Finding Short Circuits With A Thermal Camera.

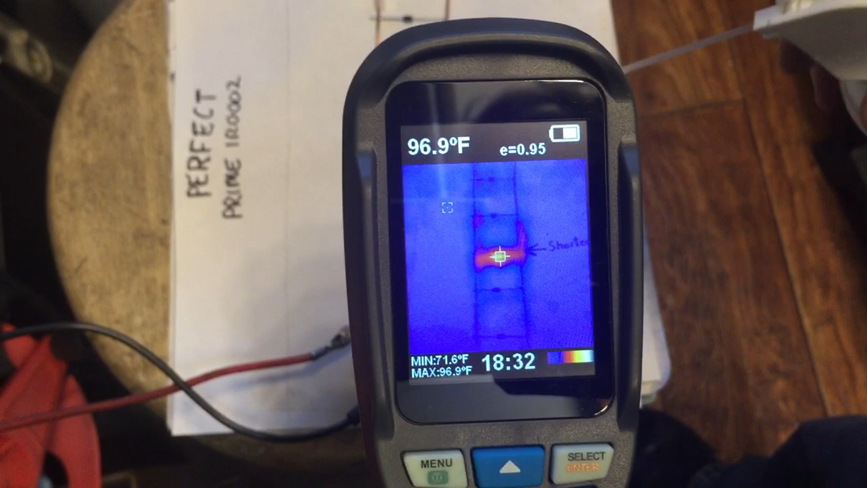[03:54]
On screen: spot 96.9°F, max 96.9°F, min 71.6°F
You're going to see something kind of cool here.
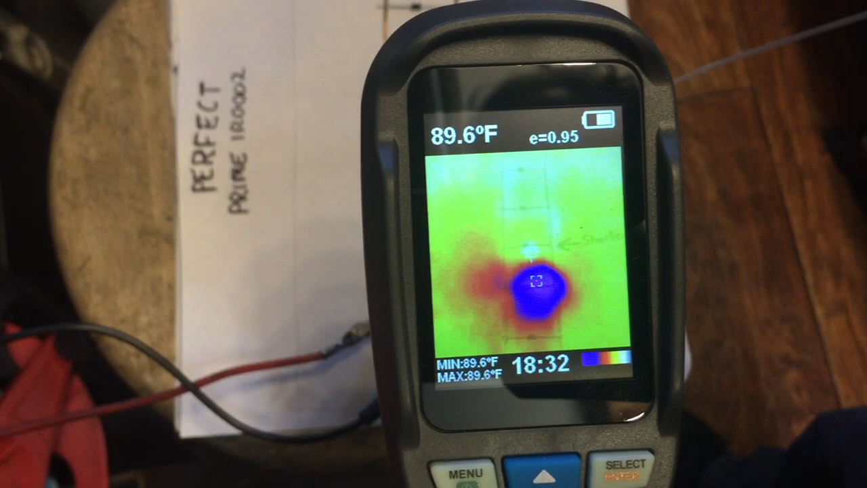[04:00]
On screen: max 89.6°F, min 89.6°F
It just changed the contrast here. Now the the whole background has turned yellow and that the cold source is showing up under the camera.
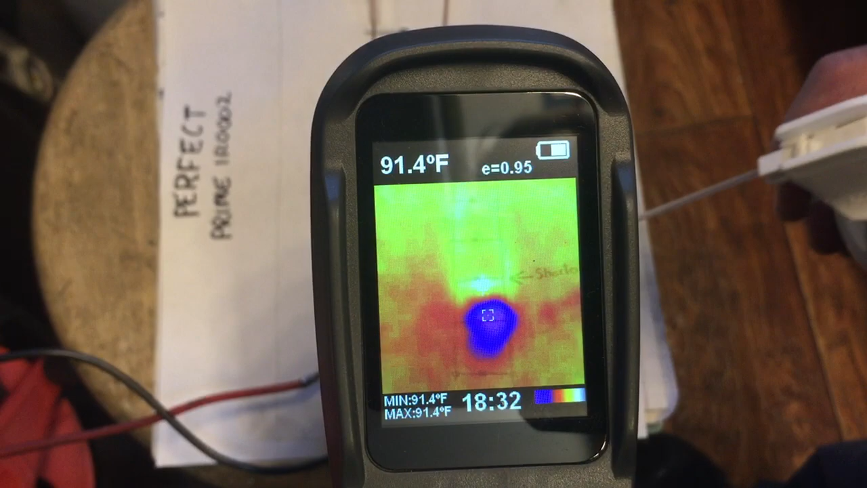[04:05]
On screen: spot 91.4°F, max 91.4°F, min 91.4°F
In fact I'll show you if I put my hand under there you can see my hand is giving you a heat signature.
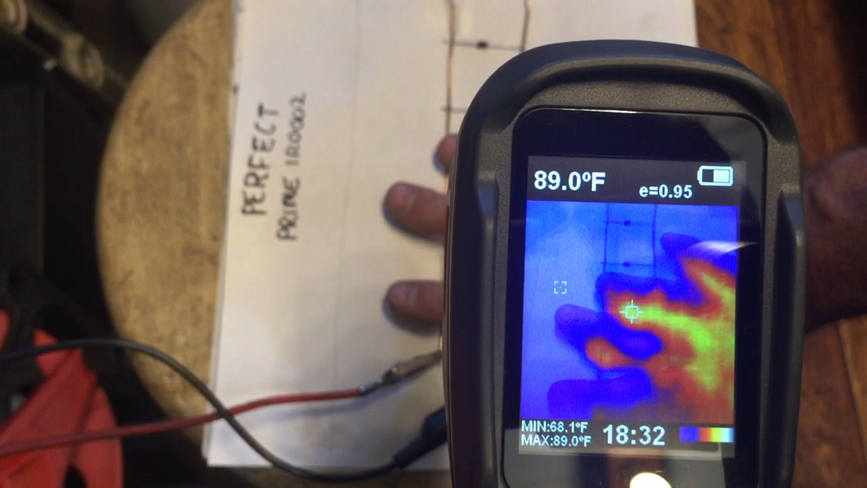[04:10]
On screen: spot 89.0°F, max 89.0°F, min 68.1°F
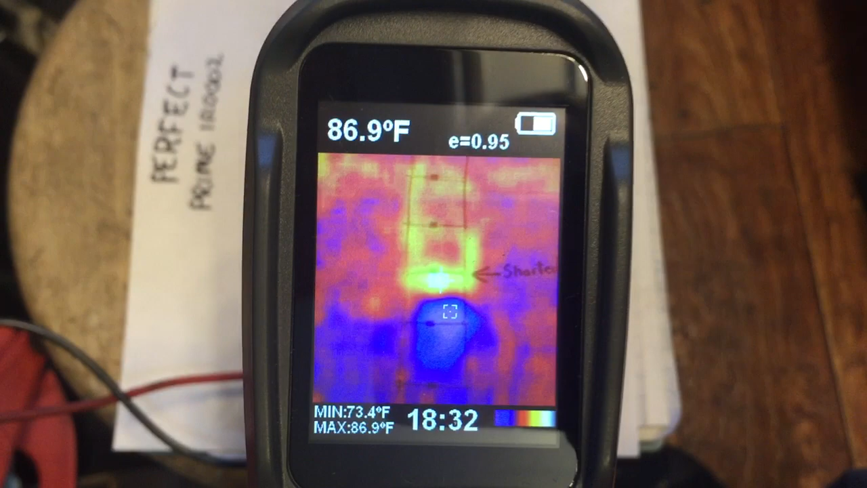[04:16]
On screen: spot 86.9°F, max 86.9°F, min 73.4°F
So it's slowly warming up it'll it'll turn to a different shade soon enough.
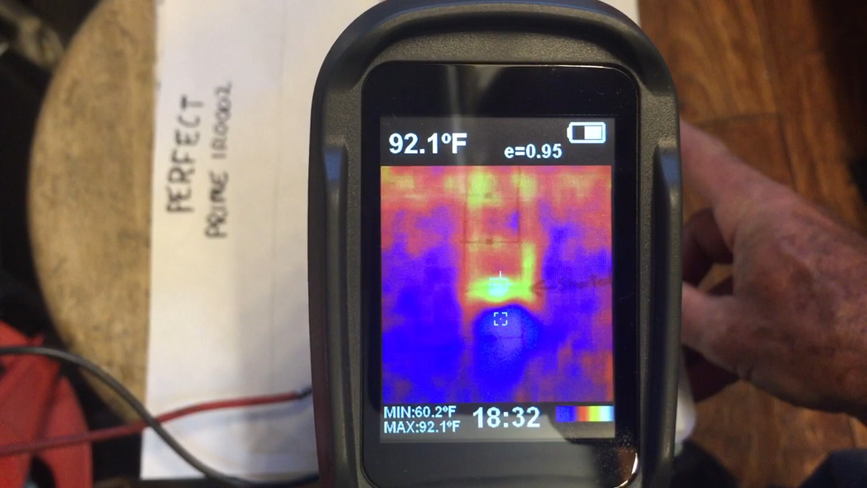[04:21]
On screen: spot 92.1°F, max 92.1°F, min 60.2°F
And there we can still see the diode the shorted diode that is right here giving off a little signature.
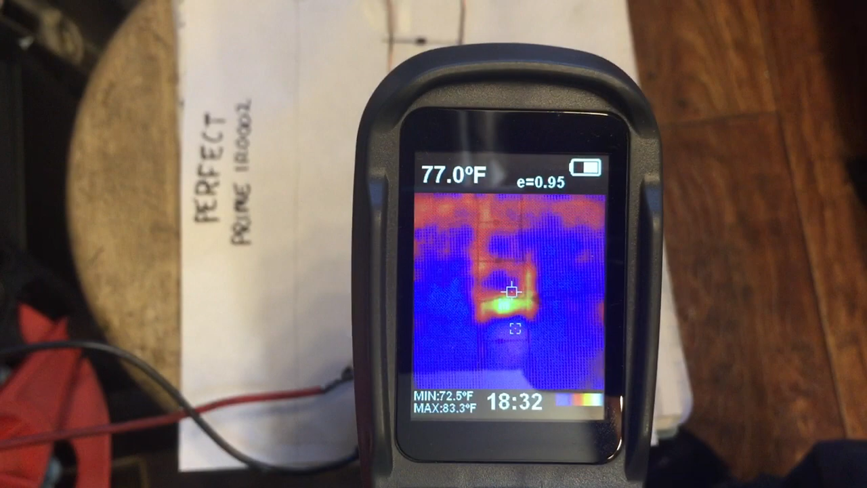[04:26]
On screen: spot 77.0°F, max 83.3°F, min 72.5°F
Anyway for what it's worth I thought that might be something worthy of making a video on.
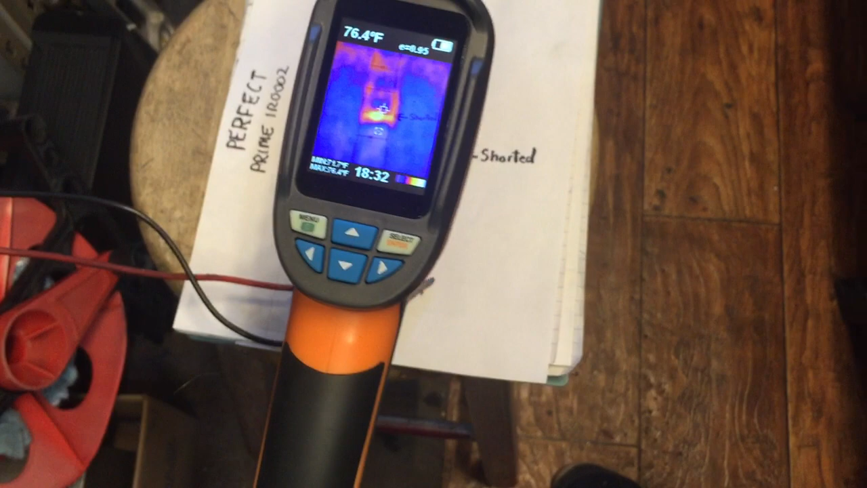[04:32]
On screen: spot 76.4°F
I'd be curious if any of you guys have experimented with these thermal imaging cameras if there's one you're particularly fond of.
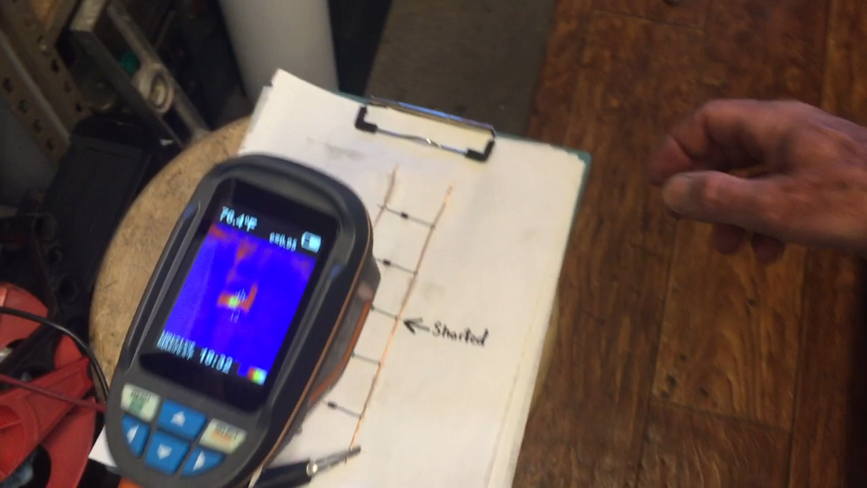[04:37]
The model number the one I'm using here it's
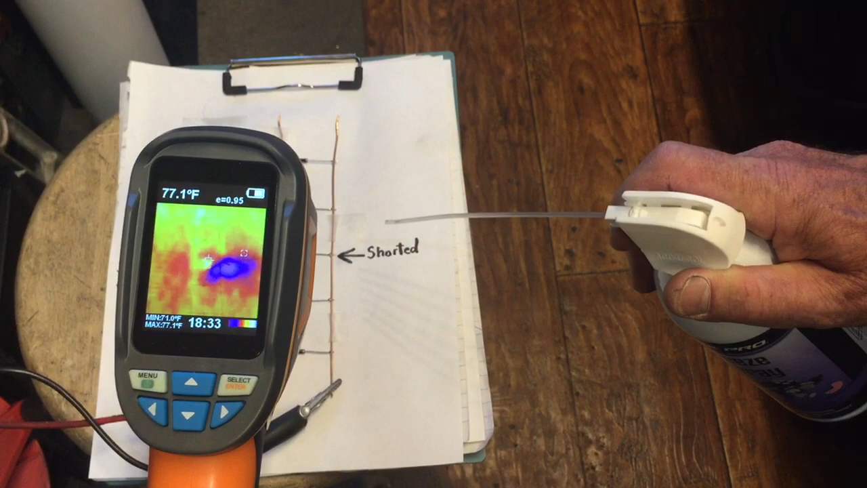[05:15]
On screen: spot 77.1°F, max 77.1°F, min 71.0°F
Now the coldest spot is right right there.
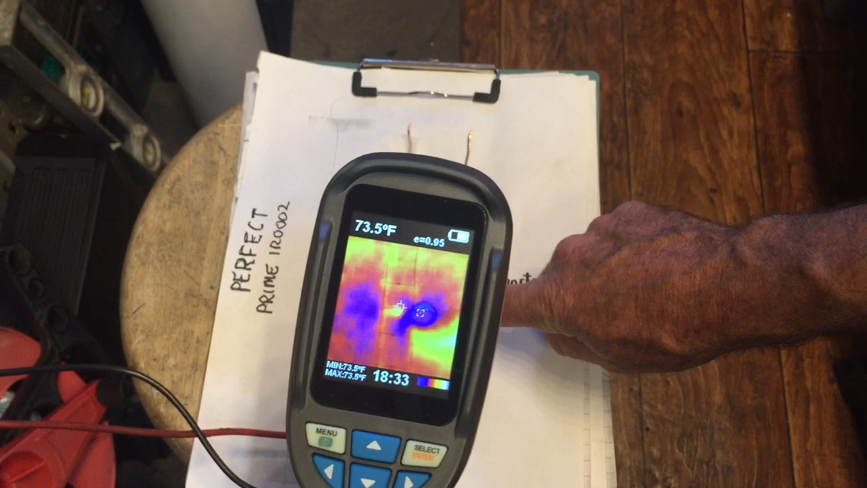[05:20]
On screen: spot 73.5°F
Actually no that's that's the uh what is that yeah okay the diode the diode that's overheating a little bit is still showing up.
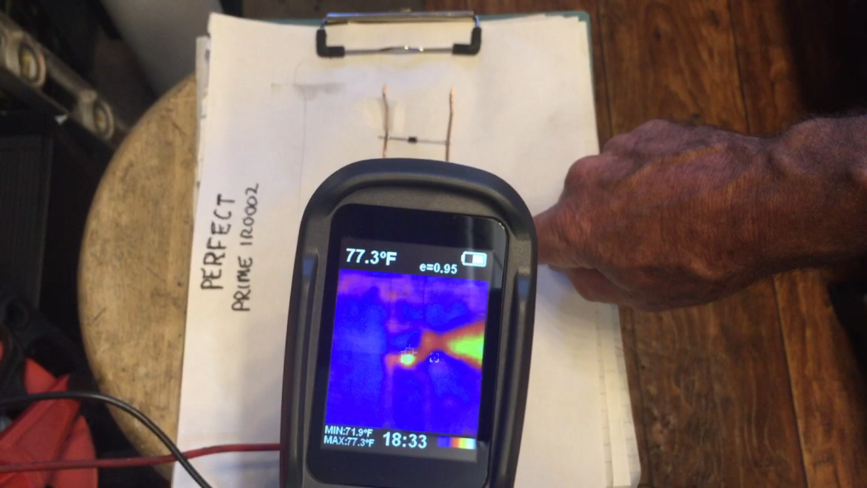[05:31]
On screen: spot 77.3°F, max 77.3°F, min 71.9°F
There's my hand now look at the way this trails
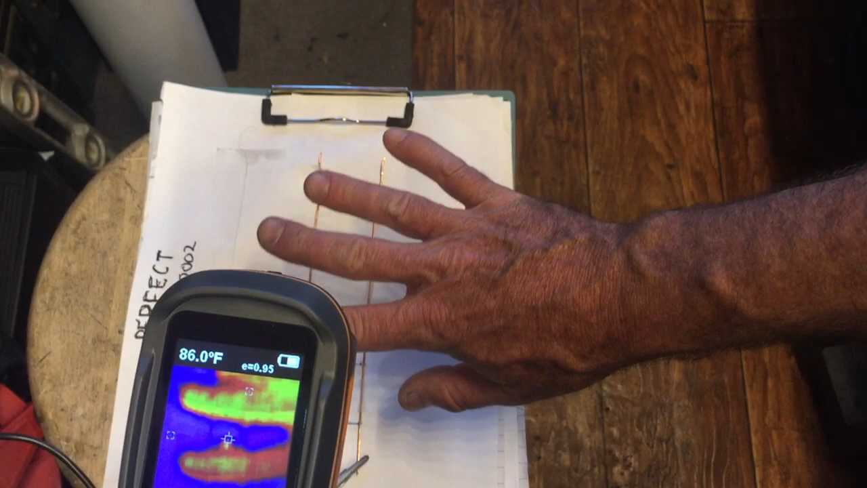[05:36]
On screen: spot 86.0°F
uh the image the heat image tends to trail a little bit behind my actual
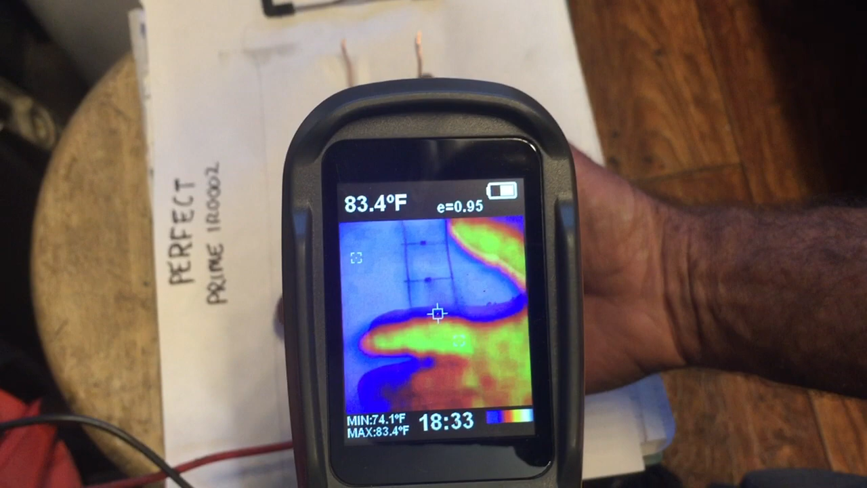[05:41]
On screen: spot 83.4°F, max 83.4°F, min 74.1°F
hand here and that was the other problem I found with this one.
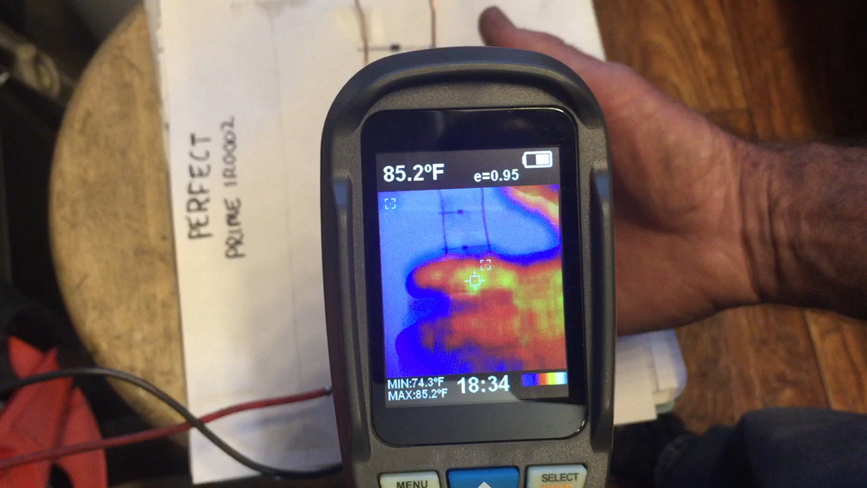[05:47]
On screen: max 85.2°F, min 74.3°F
It seems to be working better now but sometimes I notice that the the heat source would actually be below the diode or component that was overheating.